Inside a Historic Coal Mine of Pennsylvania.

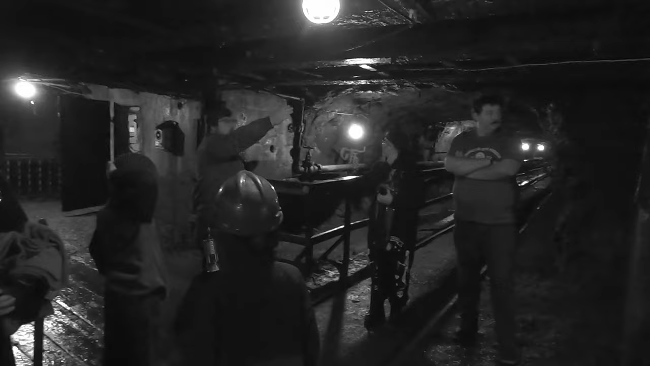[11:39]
I ask that you do please keep in mind that low I-beam as this is the lowest point on the tour right here. And I can hit this with my helmet on. But if you'll follow me. Is there dynamite in there? No.
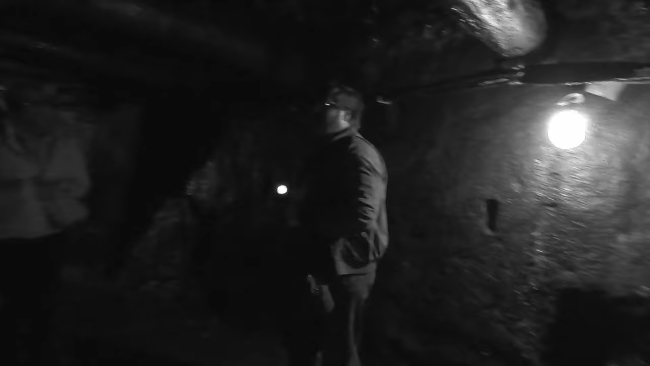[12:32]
we can see actual anthracite coal still left in the mountain.
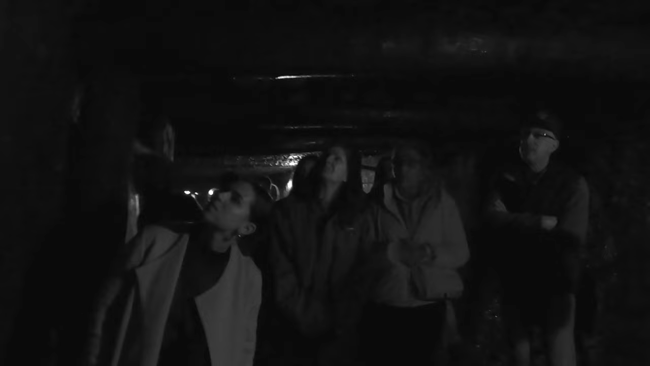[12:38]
This shiny black rock you see reflecting my headlamp is what ultimately paid for the whole party. And it's a good demonstration of the nature of the vein too.
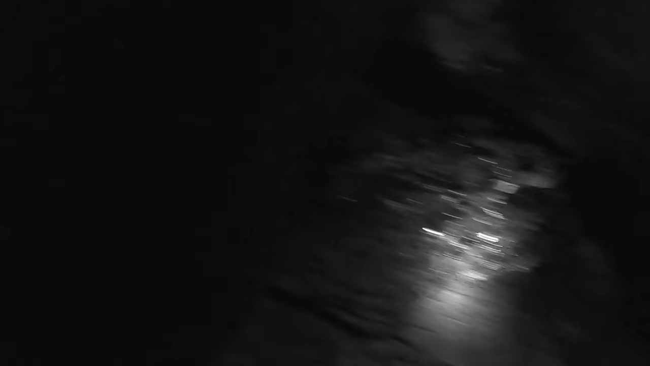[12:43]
Averaging roughly nine and a half to ten feet wide. As you can see, that extends all the way to the opposite side of the chamber. Meaning, that just like the diamond vein we walked through earlier,